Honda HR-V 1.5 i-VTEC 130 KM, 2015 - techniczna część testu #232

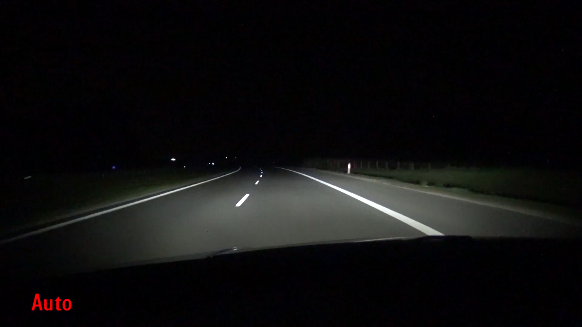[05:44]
Samochód jest wyposażony w system automatycznej zmiany świateł drogowych na mijanie. W tej chwili mamy światła mijanie, ale teraz auto z naprzeciwka już odjechało i wszystkie warunki są spełnione. Już mamy światła drogowe. A teraz za chwilę wyjedziemy zza górki, zobaczymy inne auta i proszę bardzo, już mamy ponownie światła mijanie. Teraz test działania skrzyni biegów. Z czwórki na piątkę.